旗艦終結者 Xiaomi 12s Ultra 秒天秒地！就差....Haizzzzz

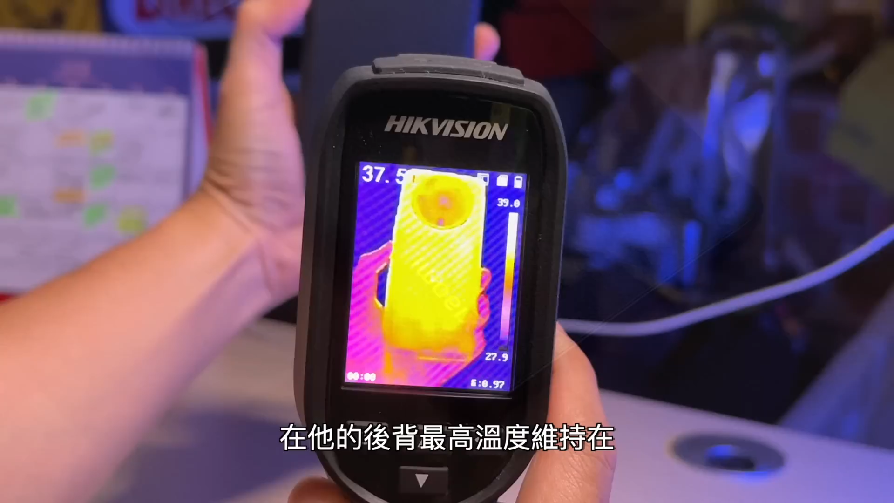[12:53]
在它的后背最高温度维持在40度以下。唯有的缺点就是发热的面积都是在中上方，
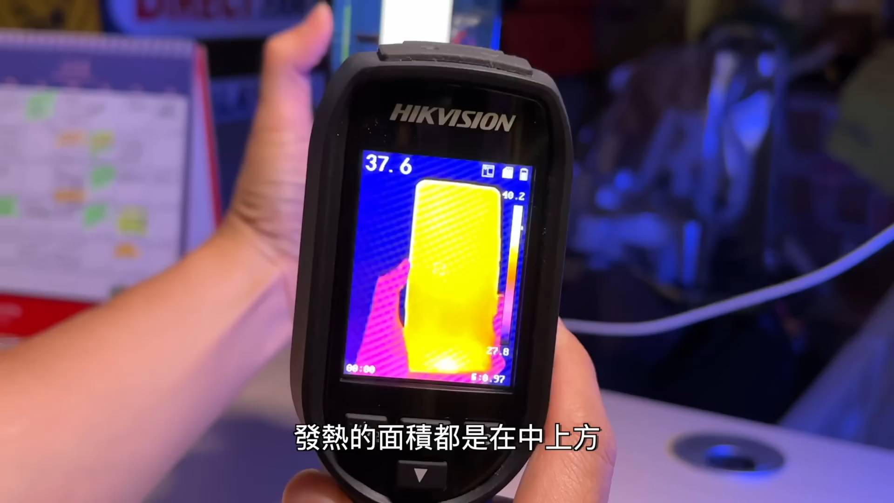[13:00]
再加上它的镜头凸起是非常的高，
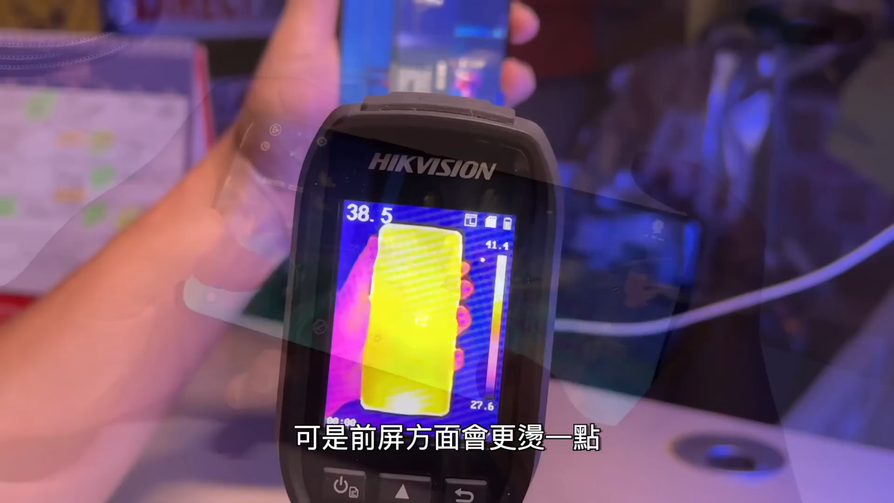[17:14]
可是前屏方面会更烫一点，而且在发热的面积分成两个区域，中上方跟充电的地方，充电的地方会更烫一点，加上它的边框不懂是铝制还是不锈钢，握起来是有微微发烫的问题。